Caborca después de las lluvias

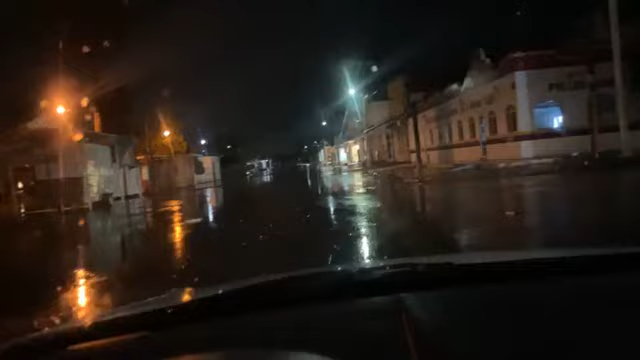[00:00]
Raza, querido auditorio, estamos con Tocho, Ticho y Tacho. Una semitromba o tromba o lo que tú quieras llamarle, trompuda o como sea.
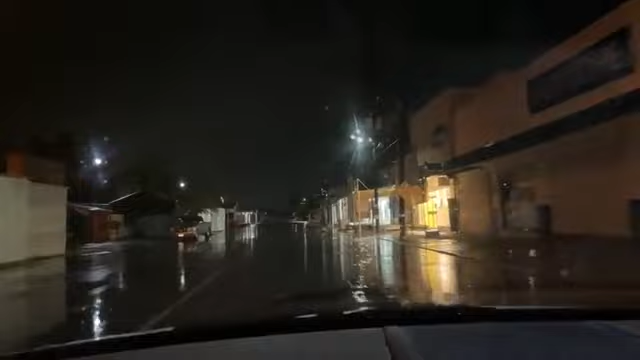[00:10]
Pero mire, le hizo lo que el viento a jugar de todos los taneches aquí de la plaza. Algo bien.
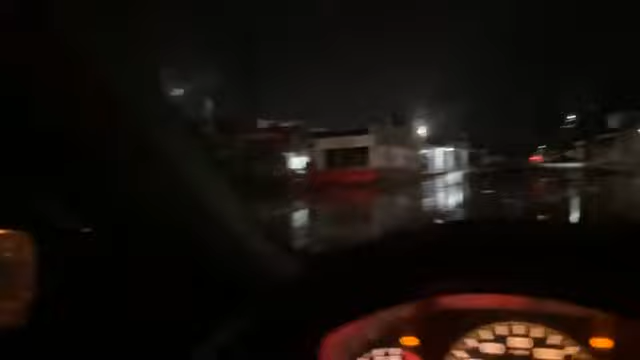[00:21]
Nos están reportando muchos daños, muchas colonias sin luz, la comisión que no se reporta. Algo gacho para el gabacho, el Capi. Le mandamos un saludo al Capi Camacho, es uno de nuestros reporteros. Y pues la neta del planeta, en Pitiquito cayó el letrero del Oxxo de ahí, el internacional, y le cayó un carro.
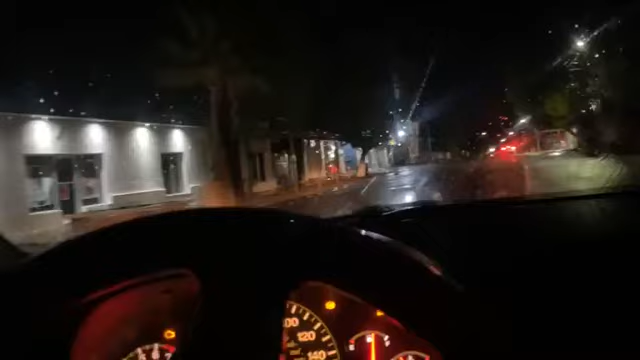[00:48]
Vamos a otro evento que nos están reportando para acá.
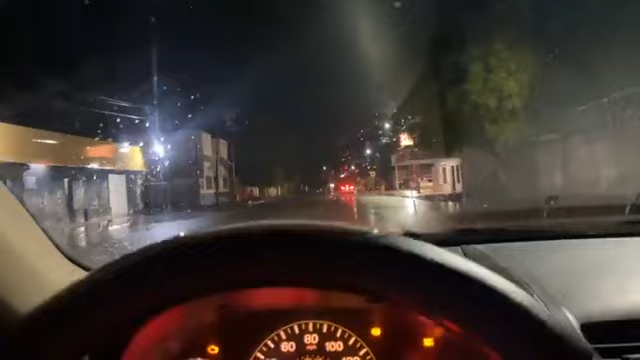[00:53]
Y pues ahí por la B, y entre 3 y 4 se cayó un árbol ahí con los caballeros. Ve entre 3 y 4. Se cayó un árbol, repito. Si usted tiene más información, pues infórmenos. El circo se voló. Ir el árbol. Algo gacho para el gabacho. Aquí enfrente de la terminal.
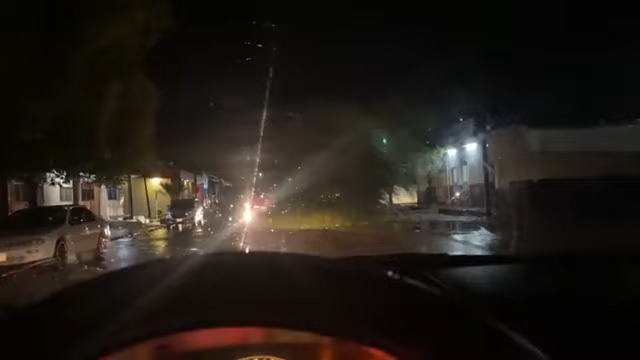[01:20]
Marranata. Pues valió babalú. Le decimos aquí al Sachel que se aliviane. Bomberos y no bomberos, pues aquí tronó un árbol, algo gacho, y macizo lo arrancó de raíz. ¿Se salió? Lo sacaron. ¿Sí? Ahí por donde quiera.
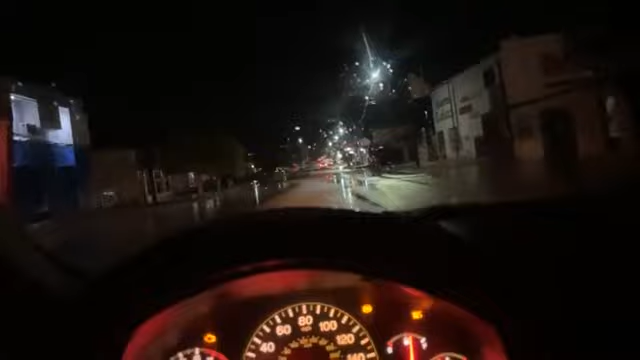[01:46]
Ya se calmó el agua, gracias a Dios. Pero el birruque se está trabajando, el viejón. Y por aquí que le cayó otro árbol, que no sé qué. Se cayó un letrero, vamos a ver.
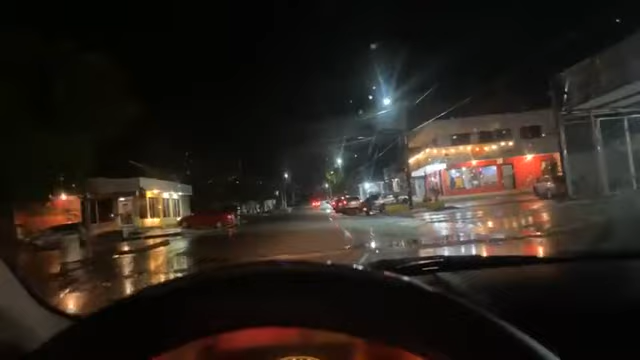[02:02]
¿Se ve tranquilo? Aquí este se despegó. Se despegó el... Aquí con el Lalo, Armenta, el Albaguaje, el Albaraiza, Lalo, como sea. ¡La locomotora! Diría mi mamá. ¡Lalo! ¿Le pasó algo a tu taniche ahí de carros de renta? Los mejores carros en renta ahí los tiene el Lalo.
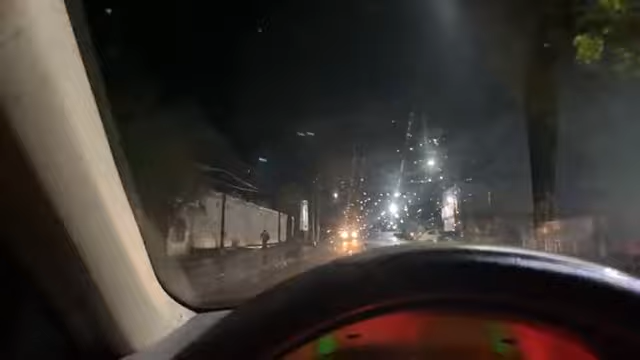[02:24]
Algo bien, algo bello para el camello. Pues esto es Caborca. Querido auditorio, andamos dando el rol.
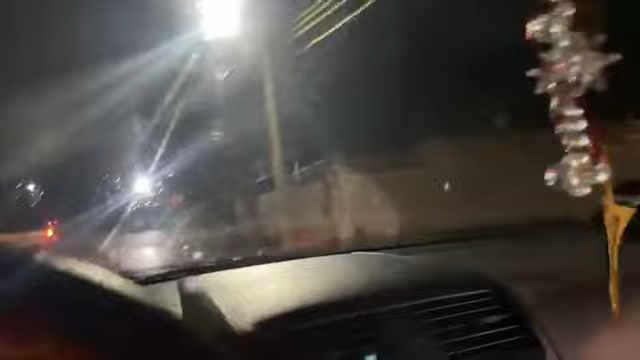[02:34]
Se acostó el letrero. Y vamos a ir a Pitiquito.
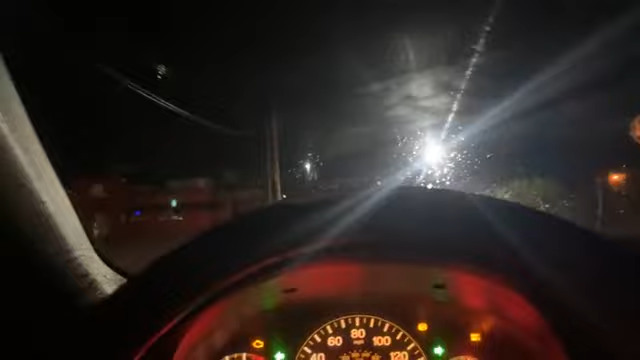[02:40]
A ver el... No, ya me regañaron. No, pues... Ya me regañaron. Rápido. Yo entiendo muy rápido.
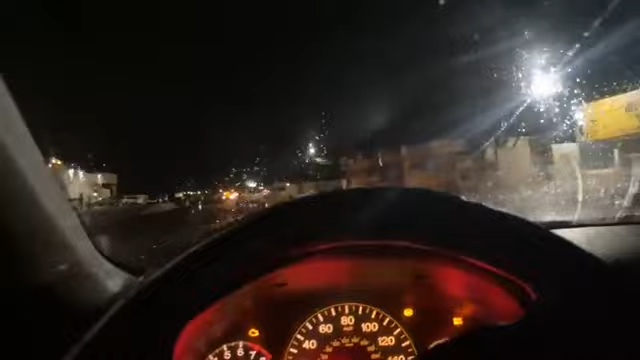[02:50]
Nomás me dice mi puchonguito. No le entiendo nada, pero eso es un regaño. Y a la madre. No hay luz aquí en TAP. Por la cancha ahí está una... Por la Juancha ahí está una palma. No, es un jalón. Una cama baja por la Juancha ahí está atravesando la carretera. Autoridades de tránsito.
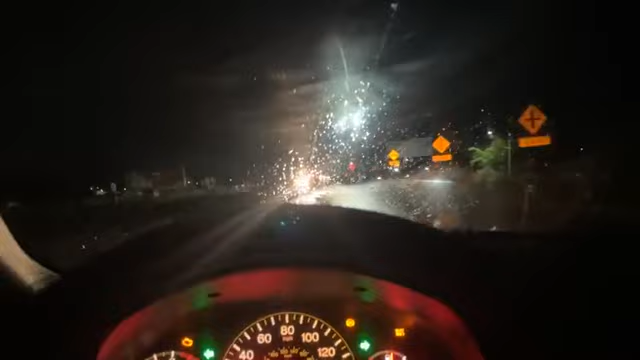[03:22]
Llegó jale. No son balazos. Es lluvia, es aire. Pueden salir. ¡Aliviánense! El Oxxo de la comandancia. Lo del circo allá quedó. ¿Dónde estaba el circo? Pues... ¿No estaba aquí donde siempre? No, estaba acá por el lado de enfrente de la comandancia, exactamente en el baldío. No, en otro terreno.
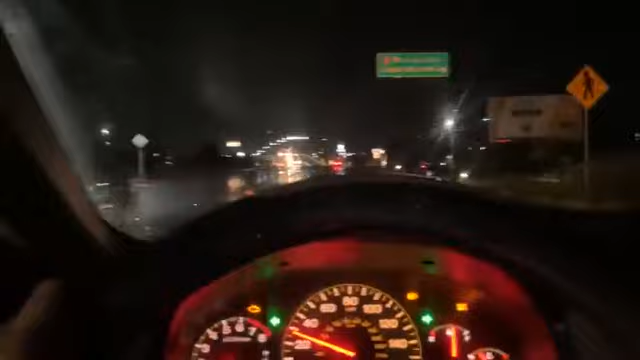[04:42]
que en Soriana la parada de combi se cayó. En Soriana la parada de combi se cayó. Primer IQ, alambre de luz tirado, reporta Lupita aquí en los monitores de
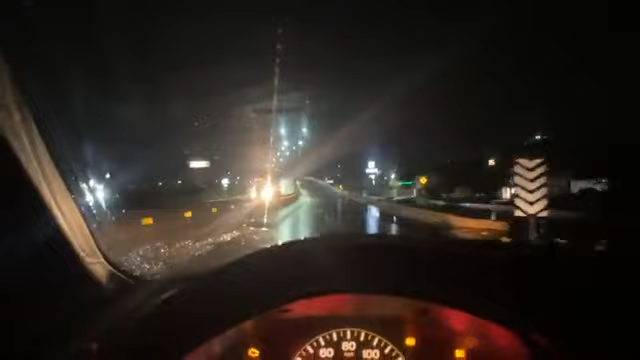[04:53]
Radio Capullo. Algo bien. Mire qué bonito. Aquí es donde tiraron ponchallantas anoche. Estaba lleno de carros. Mire. Este es sabor camotado. Pasó una semitromba. Algo bien.
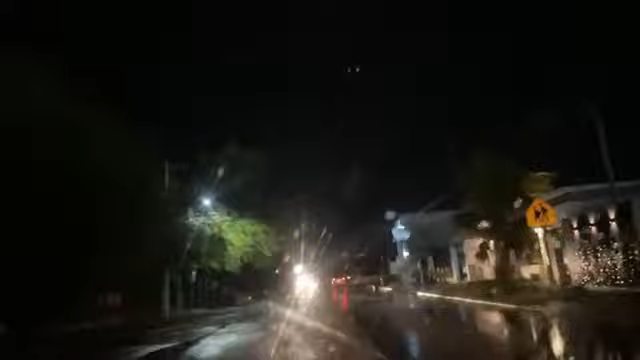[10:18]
Algo bien. Pues, la neta hay un chorro. Mira, aquí está otro carro, otro árbol caído, muerto. Descanse en paz. No más. Aquí atrás de la federal. Han ido por el lado de Socuada, donde rinde los boletos.
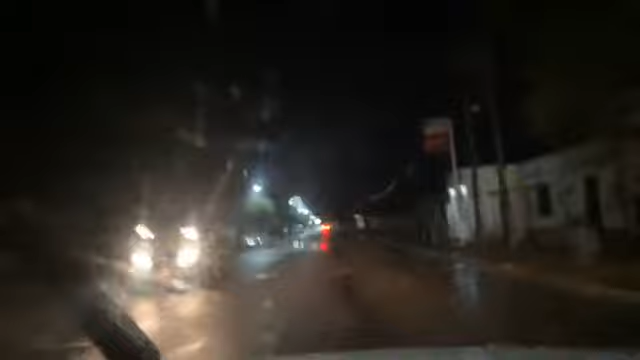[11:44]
Se cayó. El de Soriana. Los mineros no se van a poder sentar. Van a estar paraditos esperando el camión. Porque se cayó. El de Soriana de ahí de la 4 es, ¿no? Así que compre sus palomitas en Cinemex. Cinépolis. Para que vea. Pero ahorita no porque no hay luz.